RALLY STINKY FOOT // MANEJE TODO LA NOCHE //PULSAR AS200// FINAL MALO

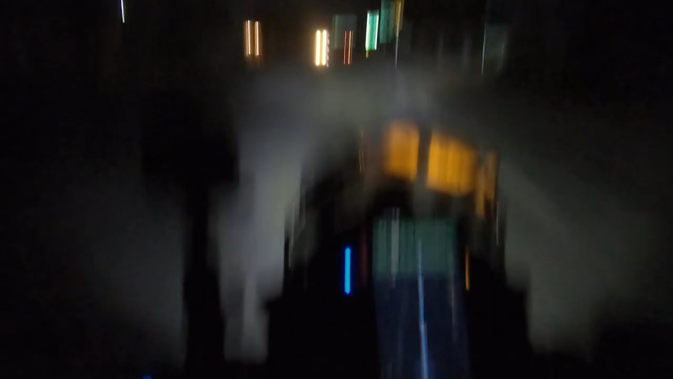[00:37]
Dice que ahí adelante hay otra. Estaba cerrada, no sé.
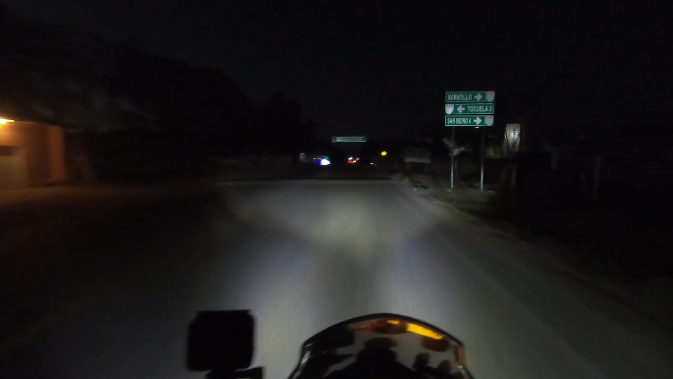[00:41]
Estaban limpiando, no sé si los primeros sí alcanzaron gas o qué pasó, pero tuve que tomar una pequeña desviación a otro pueblito para alcanzar gasolina 3.